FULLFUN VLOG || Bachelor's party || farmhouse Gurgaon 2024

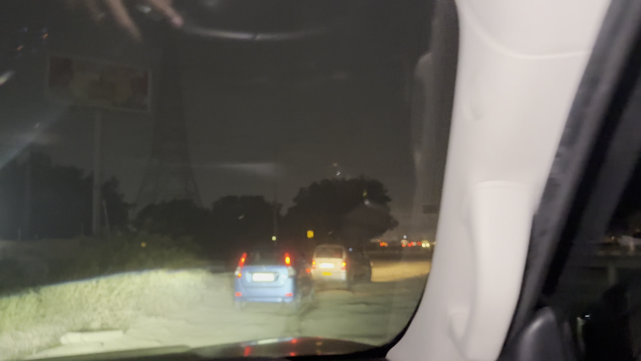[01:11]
ऑफ रोडिंग हो गई है शुरू, 15 मिनट पहले ऑफ रोडिंग हो गई है शुरू भाई,
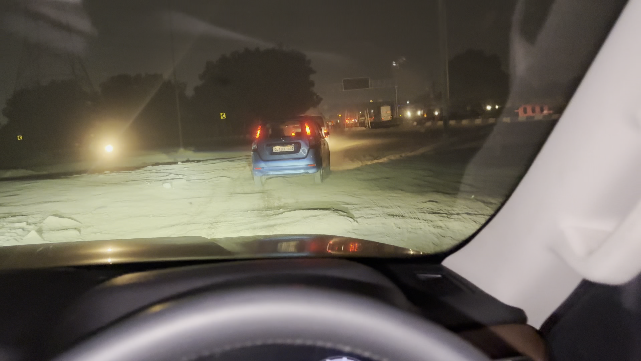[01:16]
इसीलिए मैं अपनी डिफेंडर लेके आया था कि भाई अगर मैं इग्निस ले आता तो यहाँ दिक्कत हो जाती गाइस,
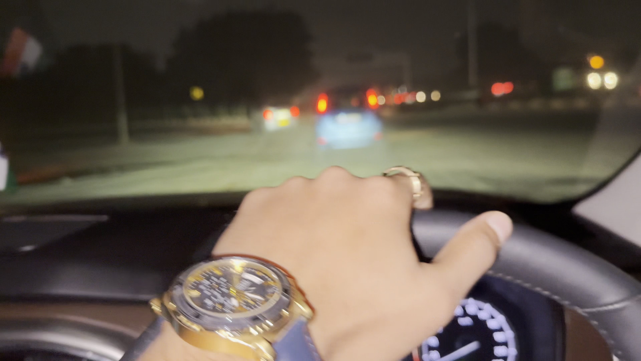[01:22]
इसलिए मैं ये वाली गाड़ी लेके आया था।
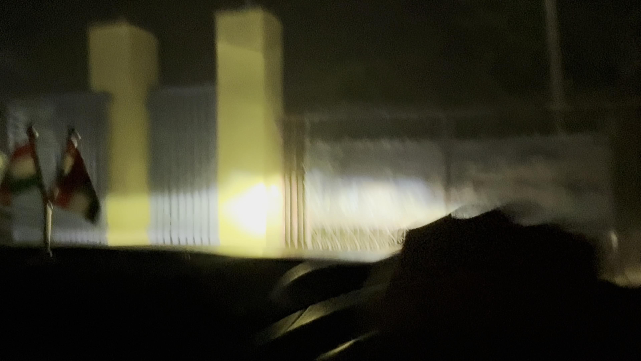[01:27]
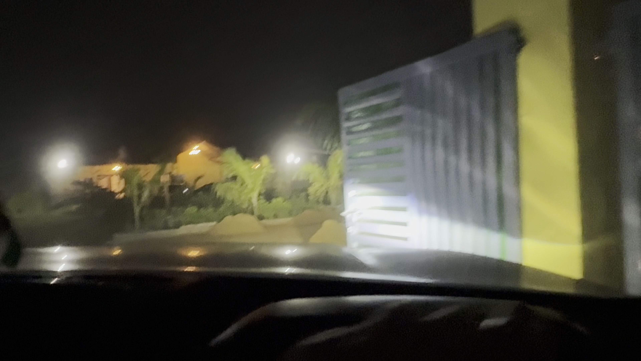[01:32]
गाइस पहुंच गए हम अपने फार्म, आपको एंट्रेंस दिखाता हूँ।